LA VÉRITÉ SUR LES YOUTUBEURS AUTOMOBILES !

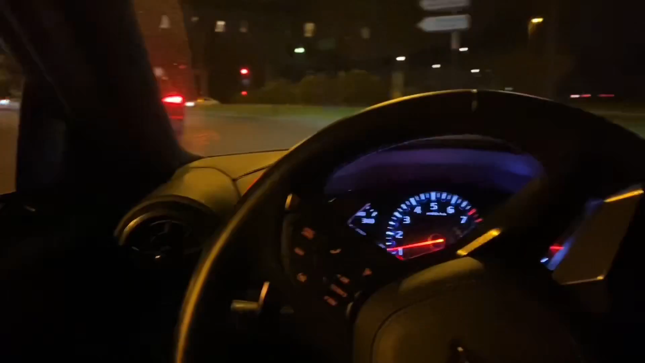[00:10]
parce que quand je dis que c'est très rapide, généralement ça dure très longtemps, mais voilà, c'est important pour moi de temps en temps, je vais vous laisser la caméra comme ça, c'est rien que je suis de ma sale gueule, vous la connaissez tous, comme ça vous profiterez des bouchons et compagnie.
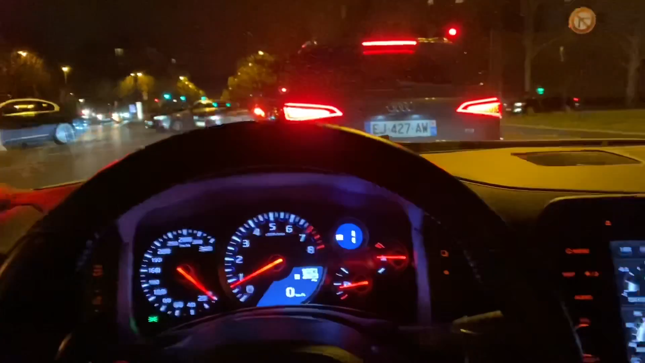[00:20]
Généralement, j'aime bien vous faire de temps en temps une espèce de mise à jour, alors c'est important, j'aimerais que vous restiez jusqu'au bout, puisque tiens, un petit camo sympa, regardez, c'est bon,